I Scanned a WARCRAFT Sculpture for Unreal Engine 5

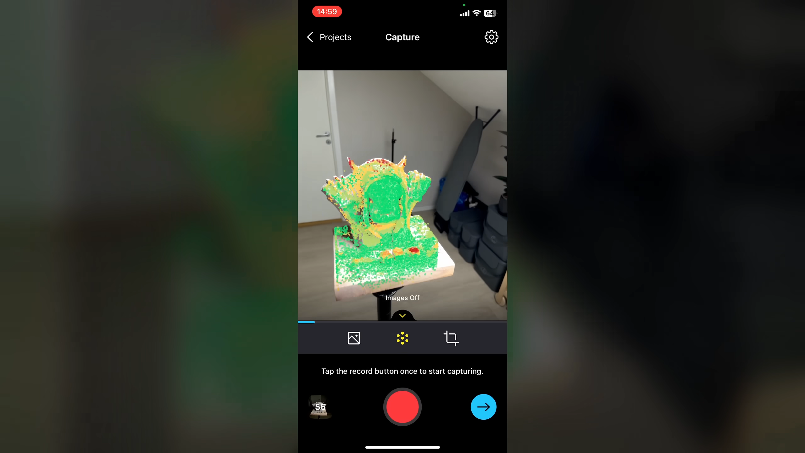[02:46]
So the overlay being active may prevent you from seeing that your image is poorly exposed or not.